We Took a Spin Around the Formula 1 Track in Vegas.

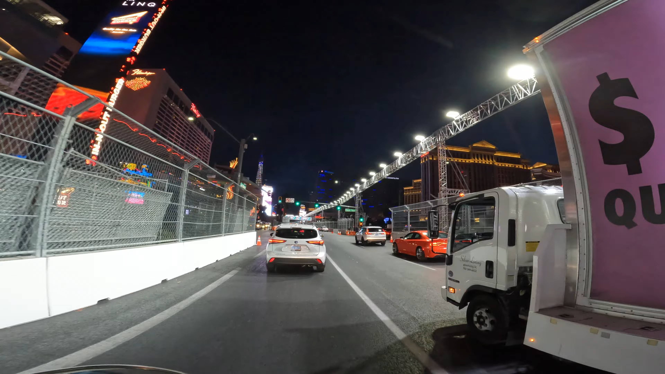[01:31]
There's one with the scissors. Look at this cool little thing above our head. I'm not sure what all those colors mean.
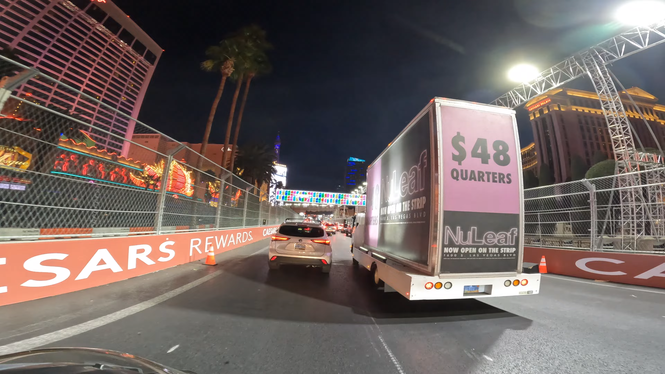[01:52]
I don't watch Formula One, so I'm not familiar with it, but maybe it's something for the track colors.
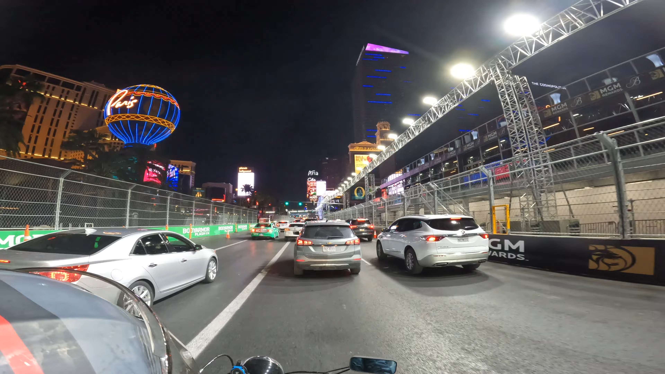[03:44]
It is supposed to rain this weekend, so it should be interesting to see how that all pans out. There's the uncovered seats. There's the uncovered seats.
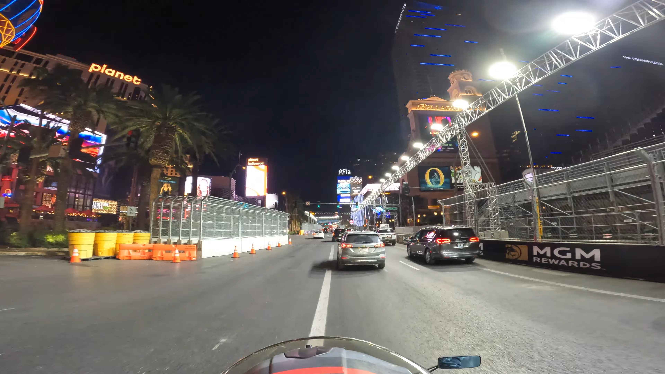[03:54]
Let's go across the street. Let's go across the street.